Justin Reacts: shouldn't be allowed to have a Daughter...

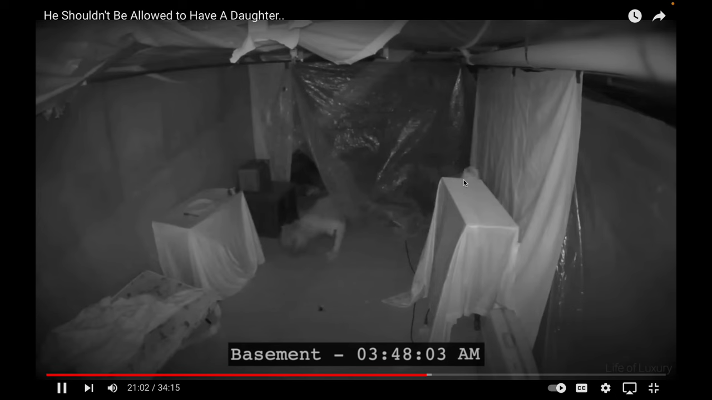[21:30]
Oh, no, he fucking got her, bro. She's fucking dead. Oh, no, he sees the fucking camera.
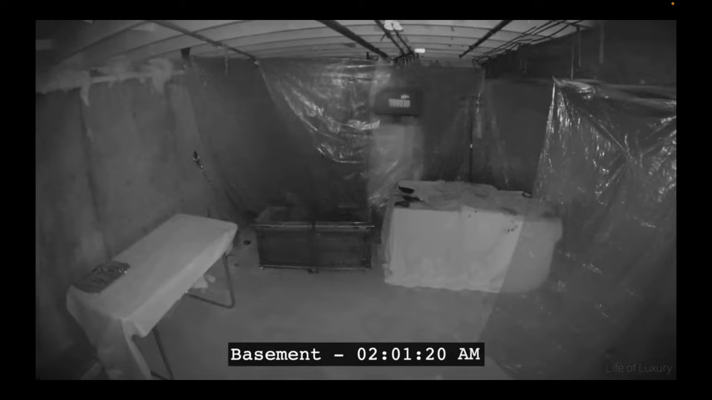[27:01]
Uh-oh, the chest is breaking. Uh-oh, the chest broke. And it hit flatline too. Chloe, my baby, are you good? This ain't good, bro.